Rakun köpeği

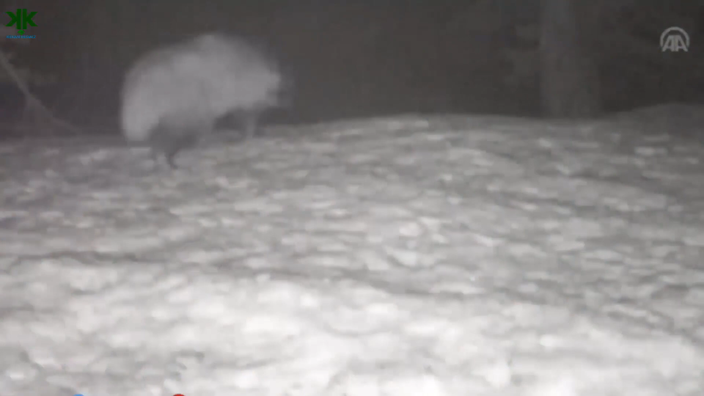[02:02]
ve Yaban Hayatı Koridorundaki etobur türlerin araştırılması projesi kapsamında fotokapanlar yerleştirildi ve kameralara rakun köpeği yansıdı.